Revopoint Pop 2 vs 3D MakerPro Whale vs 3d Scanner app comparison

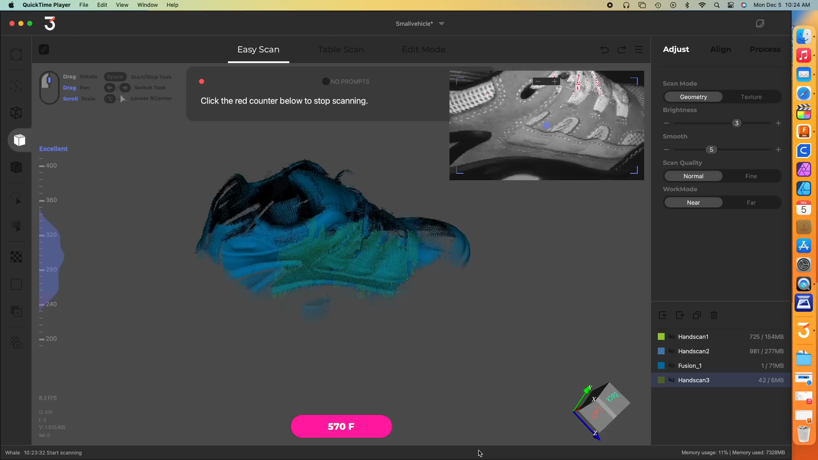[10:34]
of footwear here and it does a much much better job of scanning this dark piece of footwear
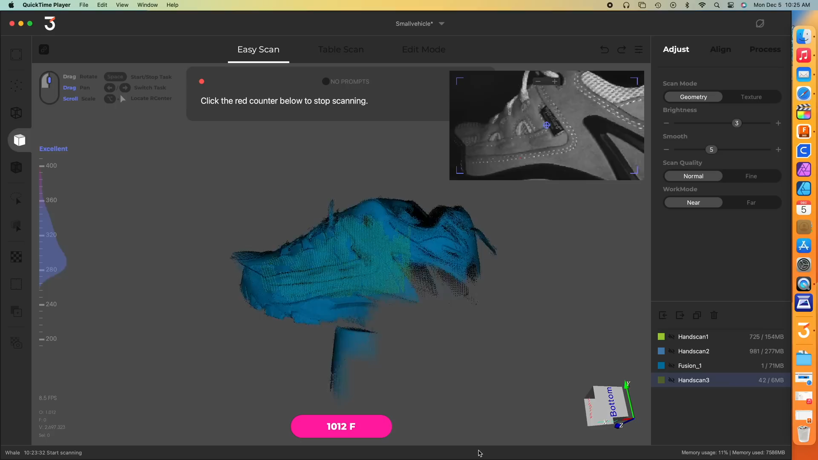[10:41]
i have it raised on a paint can here and i'm able to get a lot more of the 360 you
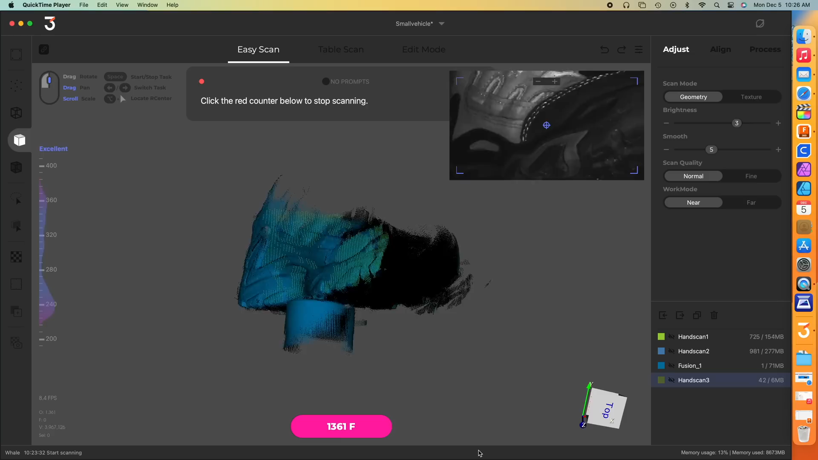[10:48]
could see it kind of pause some times when it loses its
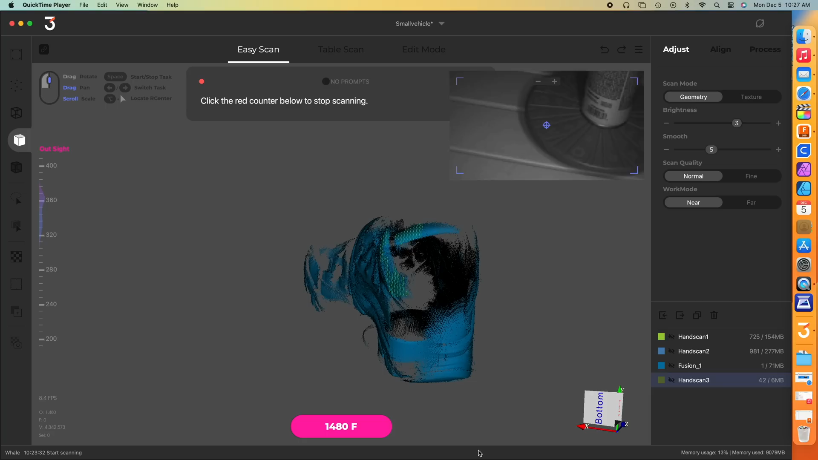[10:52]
tracking but it's able to go back and pick up the tracking in a way that's far superior to the revo point actually
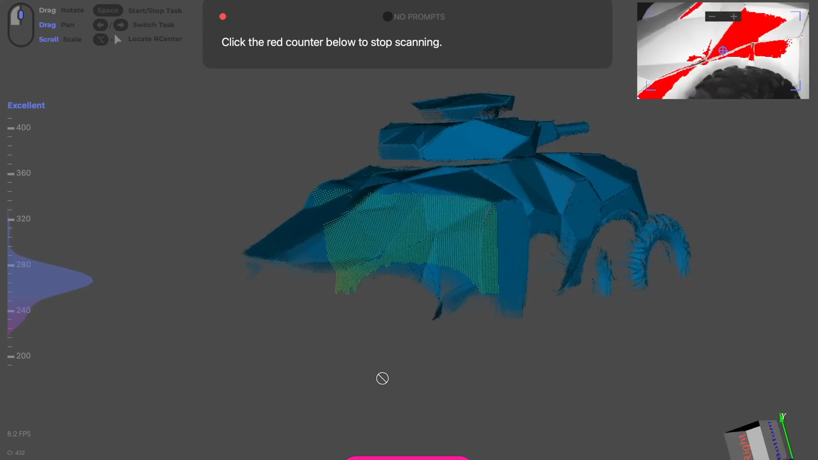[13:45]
scan to send to them so that they could build it in the computer and this seemed like a perfect opportunity
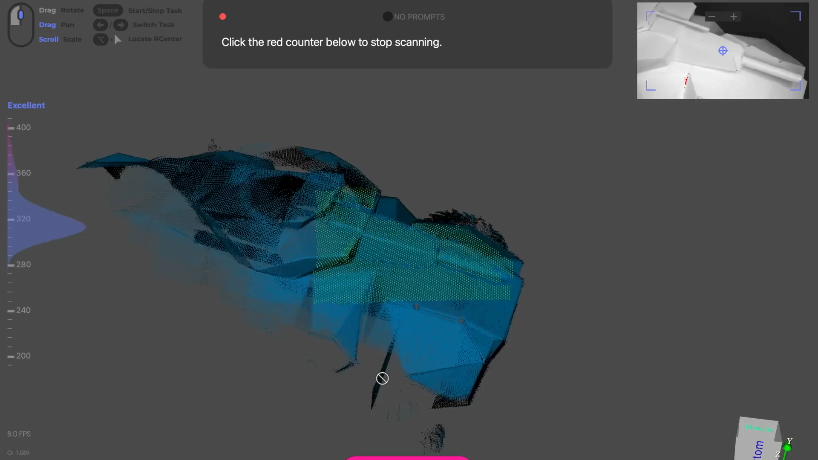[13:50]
for this and we use the whale to scan this in
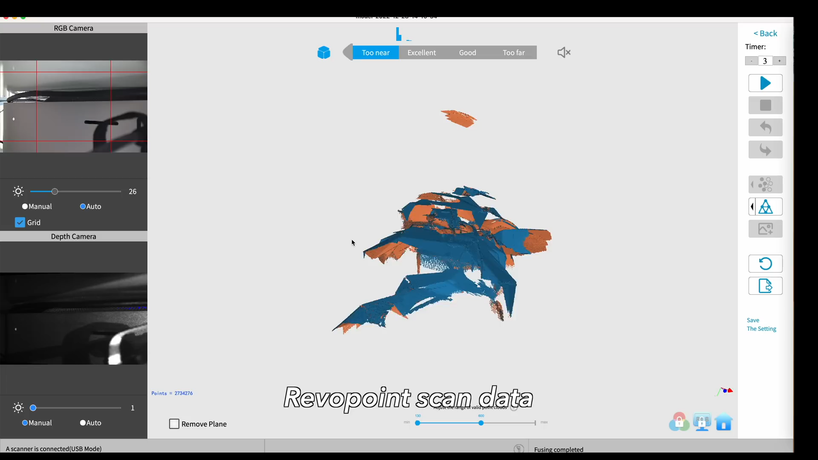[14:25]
i use the exact same setup for the revo point and it couldn't do it it would lose tracking continuously it just didn't work
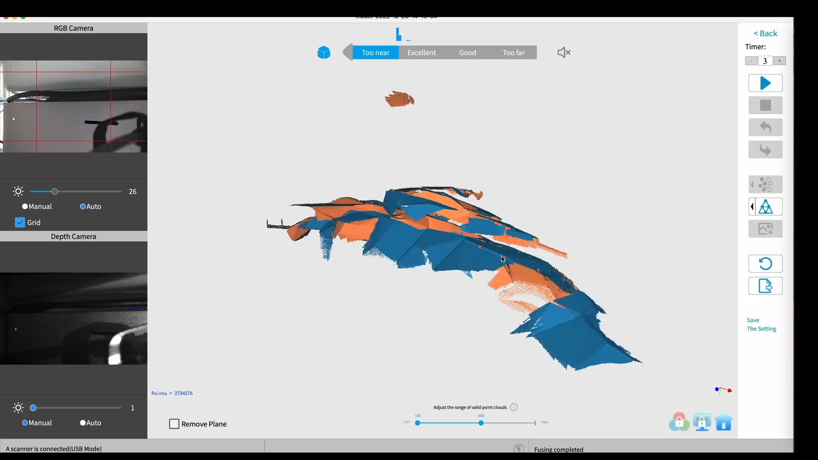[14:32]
at least you know in my quick feeble attempt and it should be easy and it's not
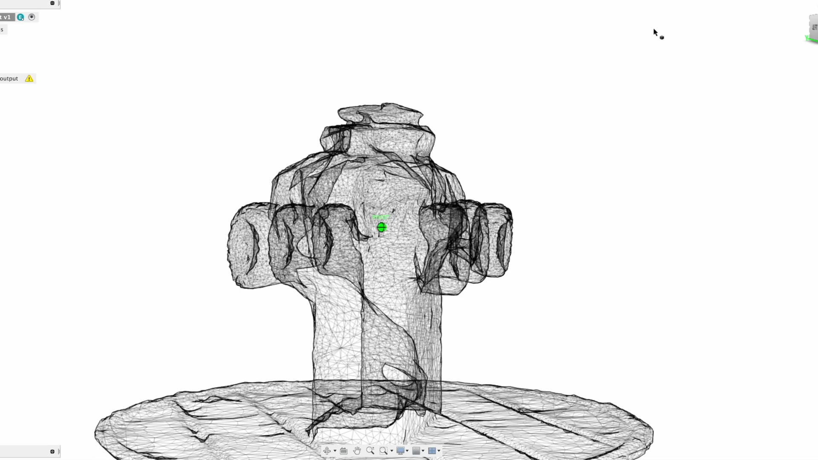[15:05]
the texture mapping is nice so here's the
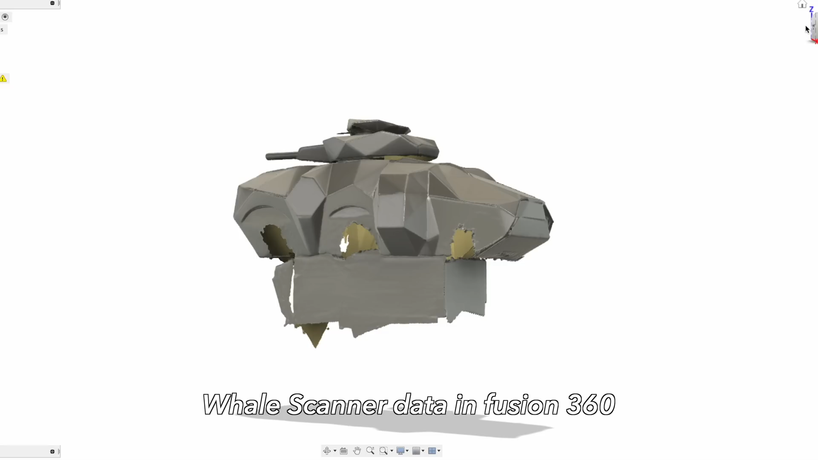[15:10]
data pulled into fusion 360 of the gator infantry fighting vehicle really
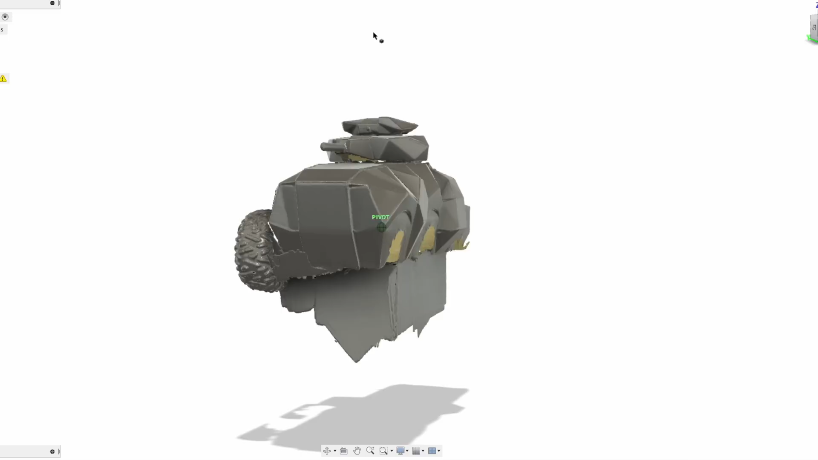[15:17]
nice data i'm very pleased with how the whale performed its learning curve
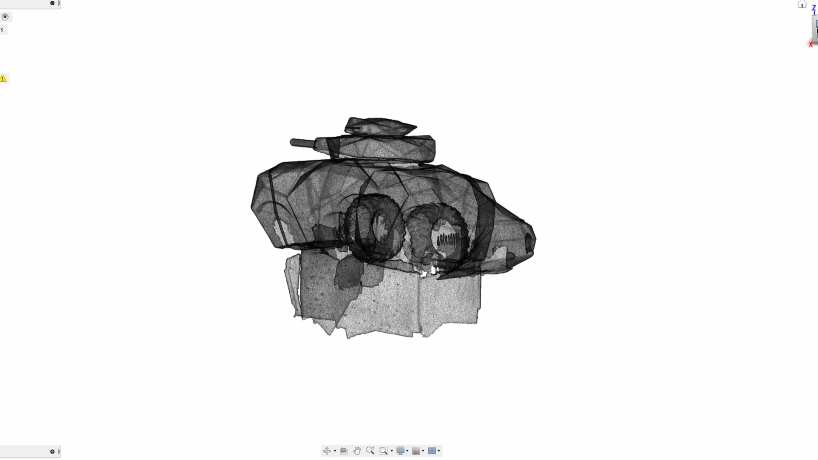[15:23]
and the the final data that you get so this would be in my
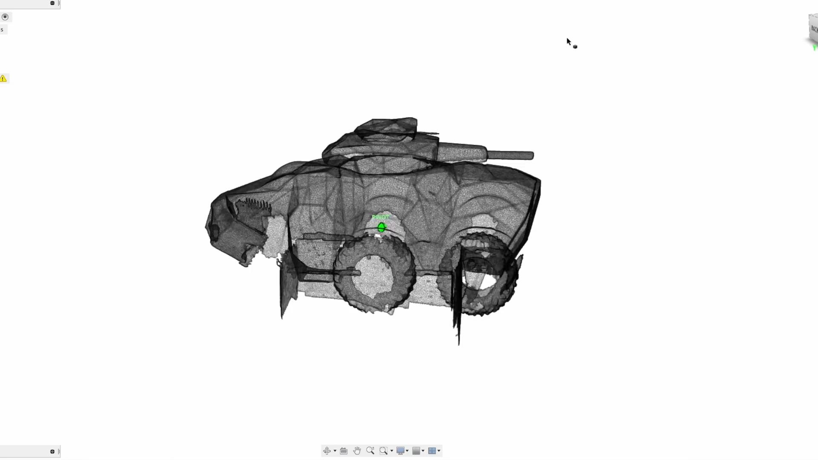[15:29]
opinion pretty good data i think my overall takeaway from this project